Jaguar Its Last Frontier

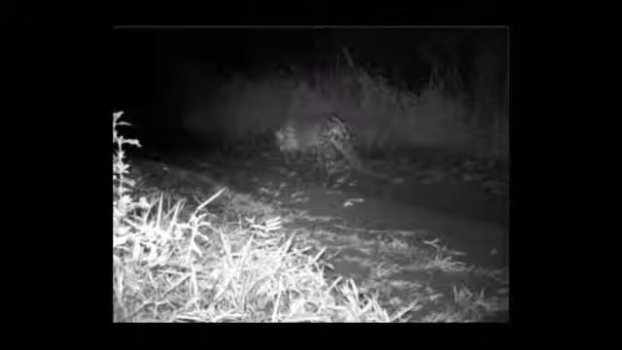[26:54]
In five years, Jacirandi had five offspring in three litters. The films show the cubs, as they grow, always followed closely by their mother.
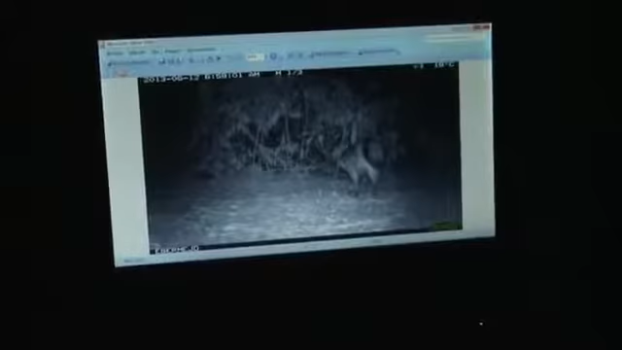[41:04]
Dozens of species have paraded in front of the camera.